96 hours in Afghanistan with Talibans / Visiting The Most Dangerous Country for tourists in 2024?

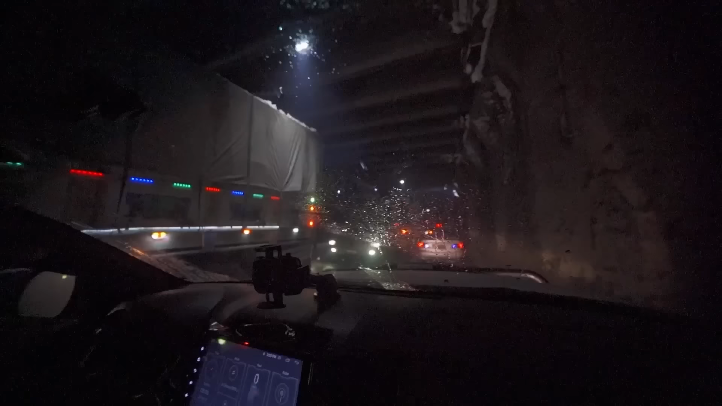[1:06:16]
Look at this opening in the wall. You get an idea of how thick the exhaust fumes are in this tunnel.
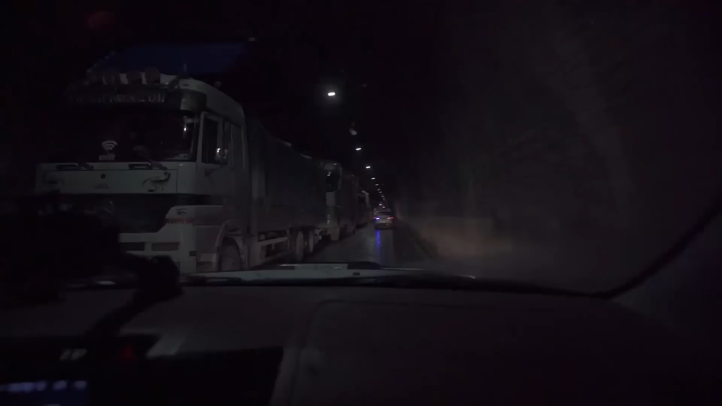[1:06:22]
We still managed to make progress somehow, but the trucks are all stuck in a jam.